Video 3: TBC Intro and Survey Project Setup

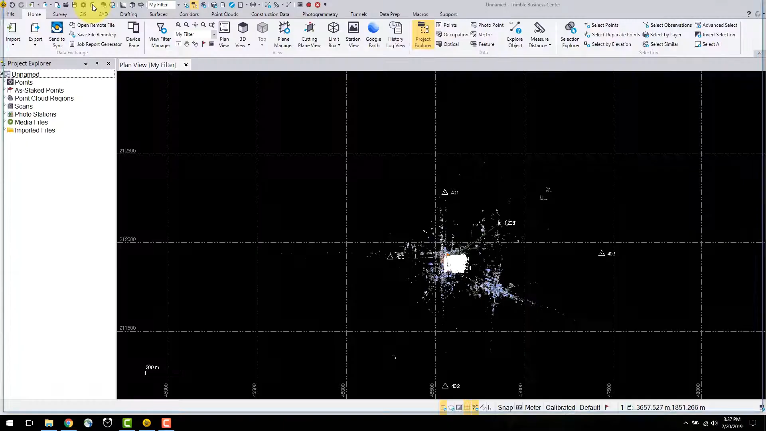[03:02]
Closing out of this window we can see that there is now various types of data in our project.
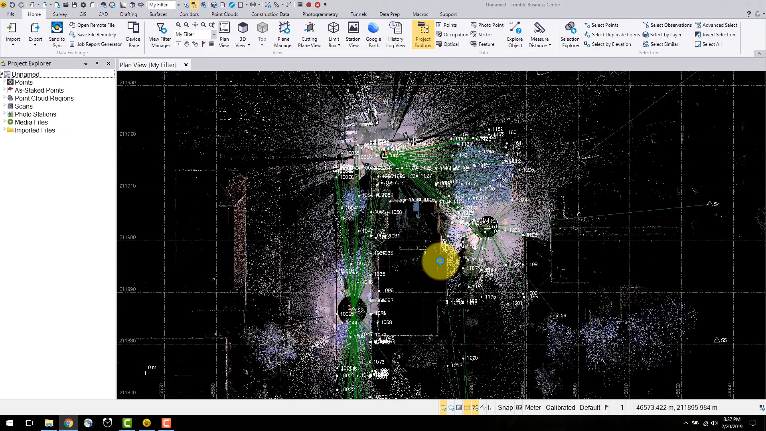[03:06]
Use the mouse wheel to zoom and we can see that there is scan data and total station observations. On the left hand side the project explorer has several new object types. The first is points. You can select the arrow beside the point name to display any additional information. I will select the point, right click and a display of various commands appears. I'll scroll to the bottom and select properties. Here you can see point ID, feature coding, description and coordinate information associated to that point.
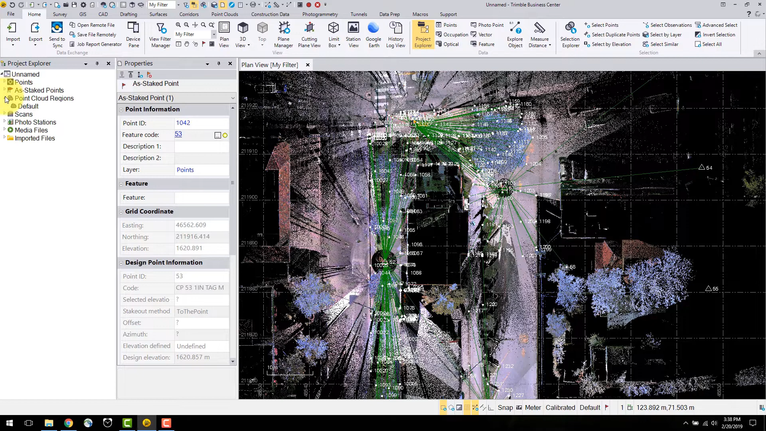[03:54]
These are points measured in the field using Trimble Access' stakeout method. They display the stakeout method as well as the grid delta's associated. This is useful for making check measurements and staking design data. After the Aztec points there is a point cloud region. On import, all scan data from the JXL is merged into one default point cloud region. In the properties you can see the name, number of points in the cloud, as well as the render and settings for the appearance.
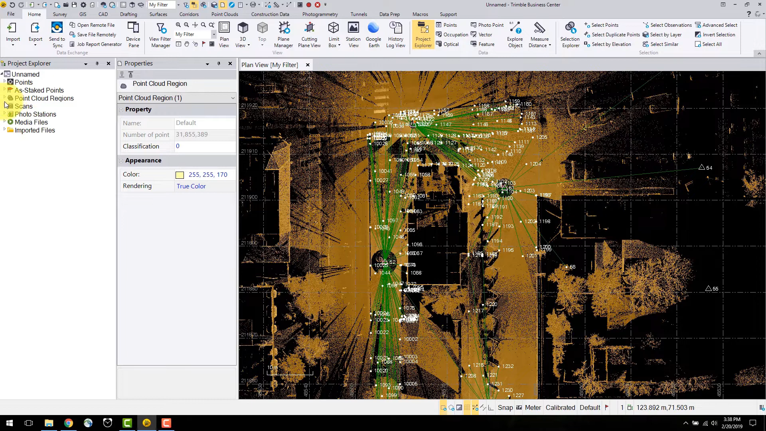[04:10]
Below this is the scan information. The first icons denoted in the brackets by S's are survey stations. These contain the information for that specific total station setup, such as instrument height, atmospheric corrections and instrument errors. Selecting the arrow next to each station displays each scan associated to it. The properties of the scan include the number of points as well as display settings. The photo station objects in this situation are created for each survey and scan station performed in the field with photographs.
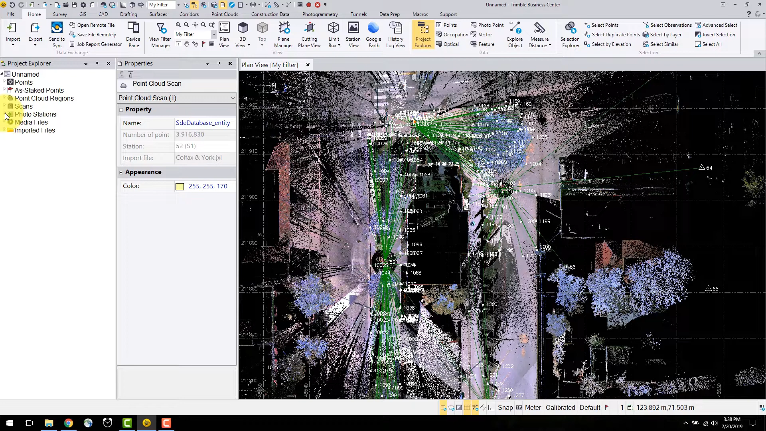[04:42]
Below are the media files which contain any additional images such as those taken using the plummet camera of the SX10. These can be viewed from the properties as shown here or by right clicking on the image and displaying the media file.
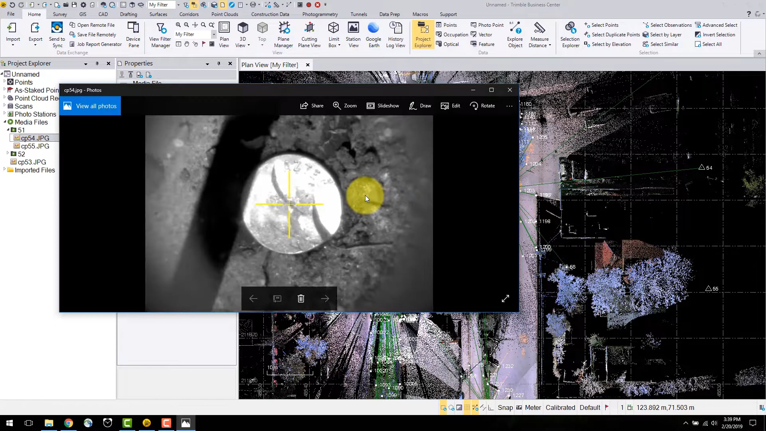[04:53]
A display of imported files in this project are displayed under the imported files object. The imported JXL is located here. To change the data displayed in the TBC views, you can select the view filter manager. This is docked in the same pane as the project explorer where you can toggle between the two displays.
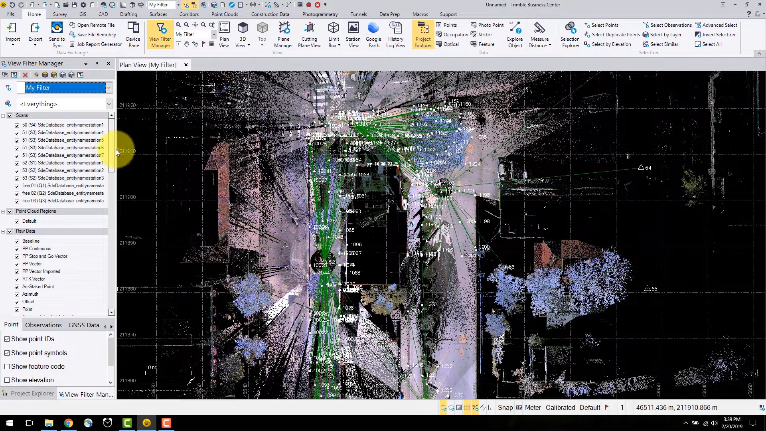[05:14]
In the view filter manager, you can turn off different types of objects such as raw data,
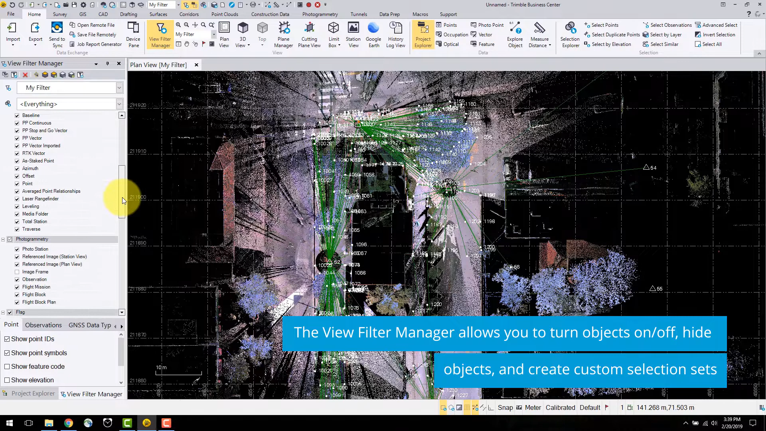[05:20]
photogrammetry, point clouds, scans, layers and other objects located in the project explorer. If I select the arrow beside the scans tab, this will turn off the visibility of all the scans in the project. I can also select individual scans to toggle. As well, I can turn off the total station observations.
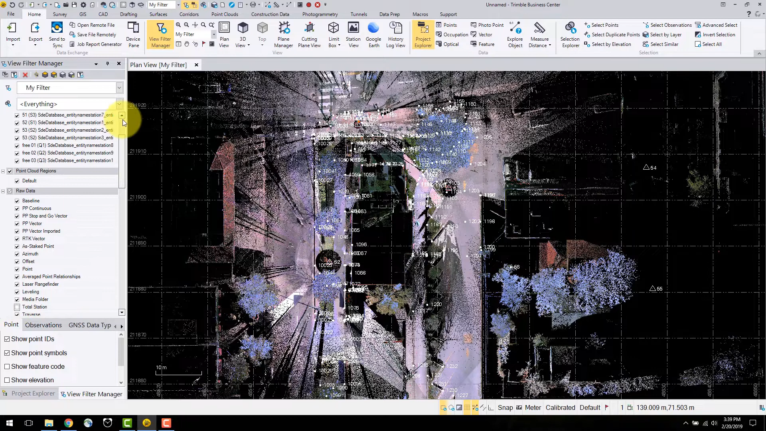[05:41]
Located at the top of the pane is the ability to create a new filter called copy view filter. You can give the filter a name and select the specific files to display here.
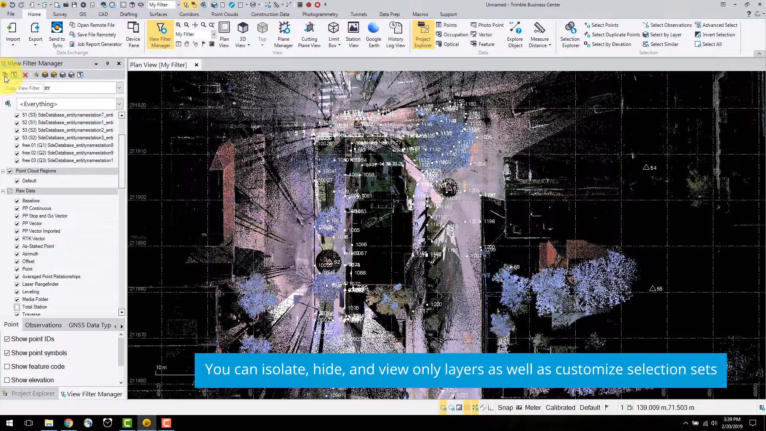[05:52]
There are several options on top as well such as delete in filters, zoom extents, isolate in objects, hidden objects, view only and advanced view filter settings which allows users to
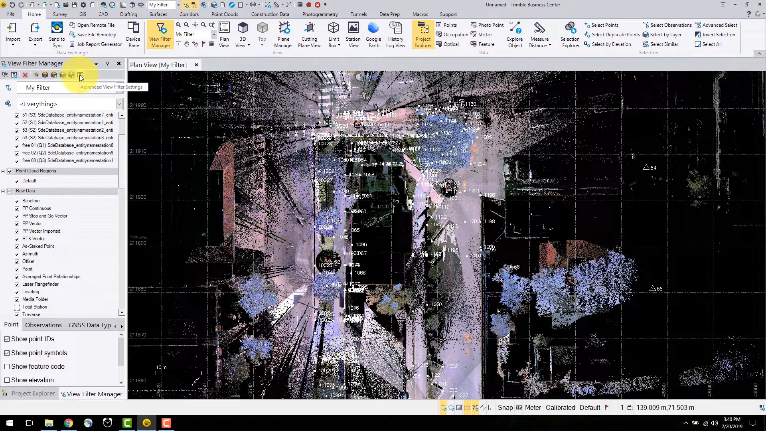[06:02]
make their selection sets before applying them to the current. The primary view used in TBC is the plan view.
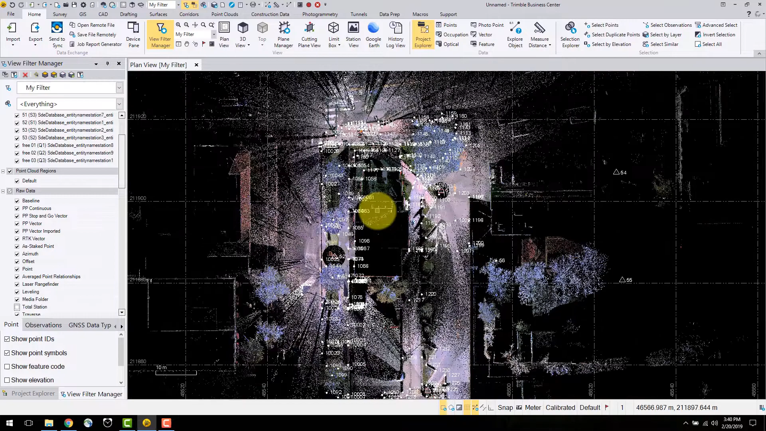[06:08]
This is a two dimensional grid representation of the data contained in your project.
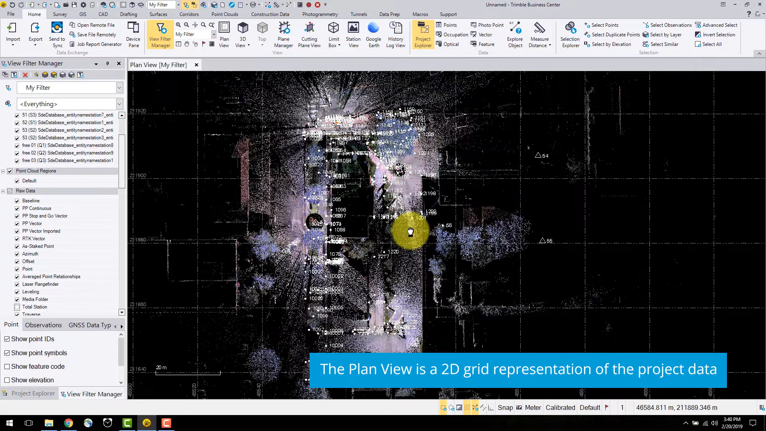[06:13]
You can use the mouse wheel to pan and zoom around the view. There is also the option to open a three dimensional view. This view in window allows users to explore the data in a three dimensional perspective.
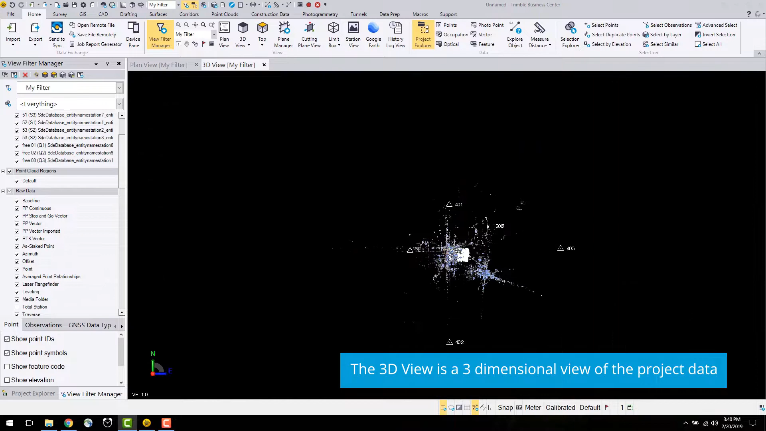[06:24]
Using the mouse wheel I can pan and zoom through the view.
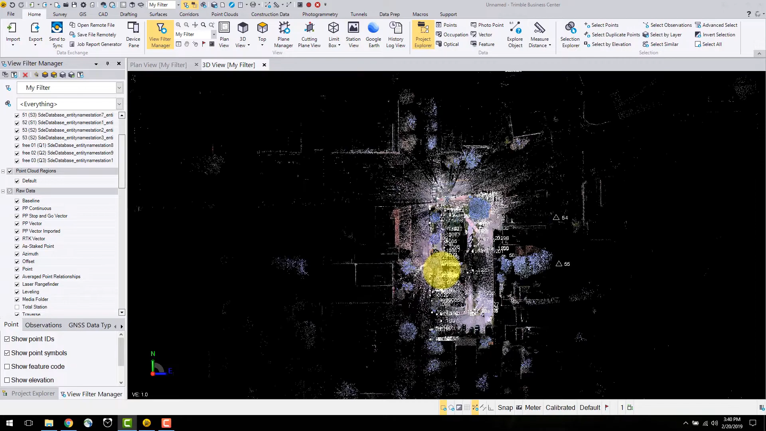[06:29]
There is an option for 3D view settings in the 3D view dropdown.
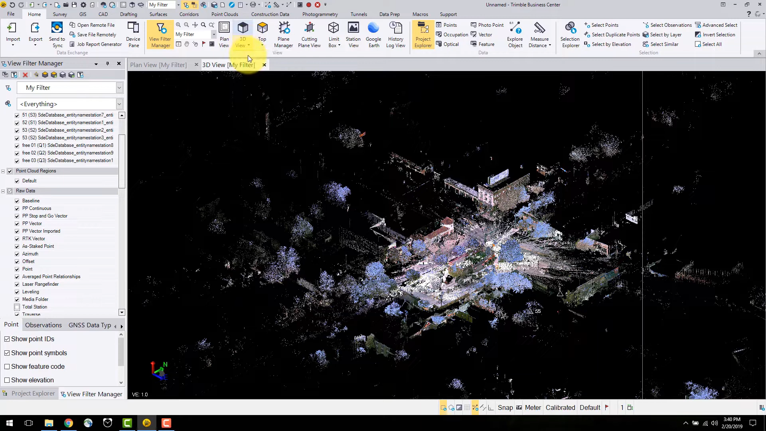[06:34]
Here you can select preset views, change to the rotation display and vertical exaggeration.
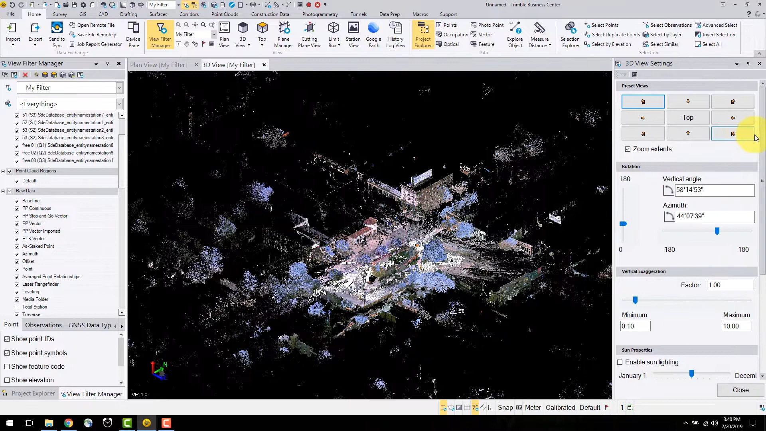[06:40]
This is very useful when displaying surfaces. In this case it will not be changed. Below this is the display mode. The orthographic view displays objects at an unambiguous view, therefore objects appear at the same scale.
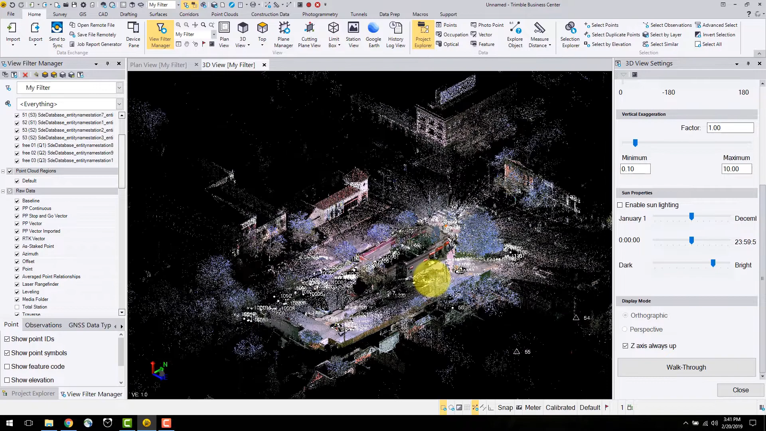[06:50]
While in perspective view, objects with more depth provide a more real world look.
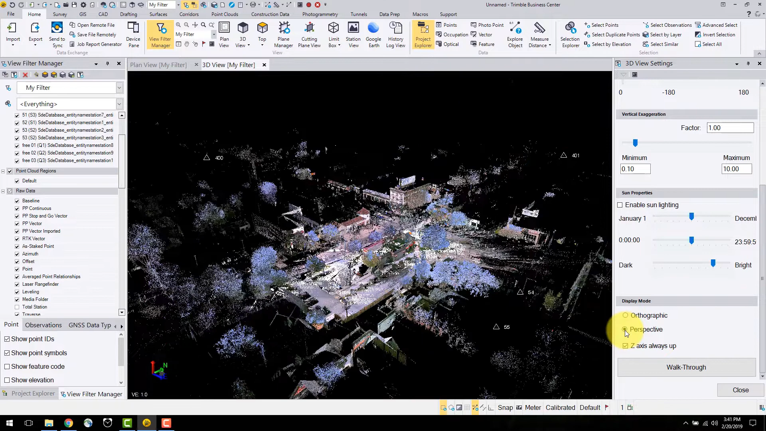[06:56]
There is an option to change the orientation of the z-axis.
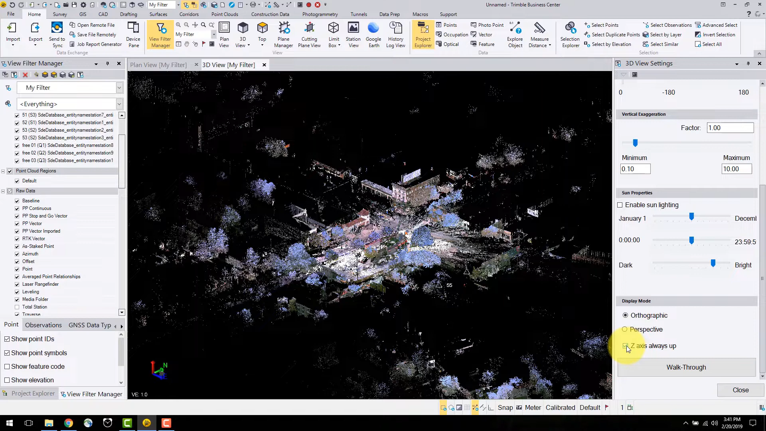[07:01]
In most cases users will keep the z-axis up. But for exploring point clouds in difficult locations, unchecking this option fixes the view window from the z-axis. Other view options will be explored later on in this video series. The next step is to save the project before continuing with any data changes. It is always crucial to save your projects regularly to prevent loss of edits and work.